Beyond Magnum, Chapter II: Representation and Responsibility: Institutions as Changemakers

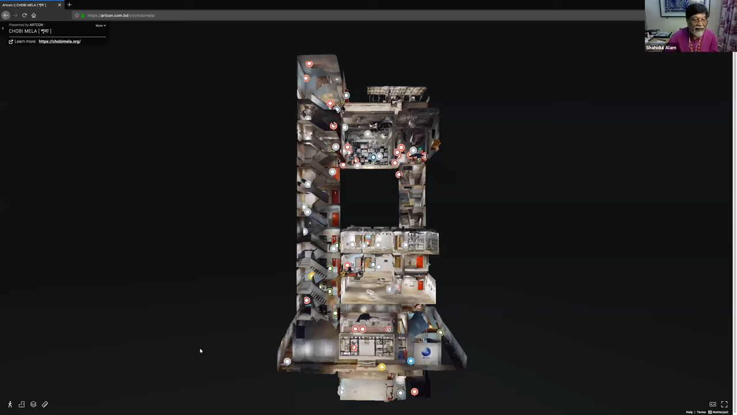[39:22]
Because can you see this now? Yes. Do you see? What is yes. This? This is a dollhouse. This is the dollhouse of our building. And we're going to go right to the top, to the rooftop of our building. Let's see if we can make it happen.
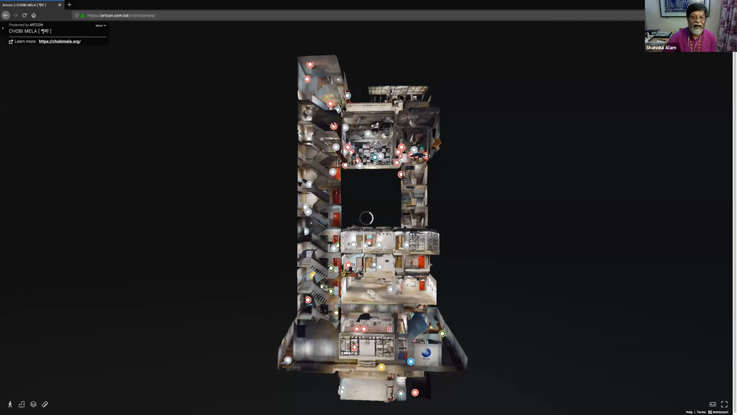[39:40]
It's not happening very quickly. let's see if we do floor selector. Does that work? I'm going to try again. Ah, yeah. So that's the rooftop of our building, which is a show on COVID-19, which was done by a former student.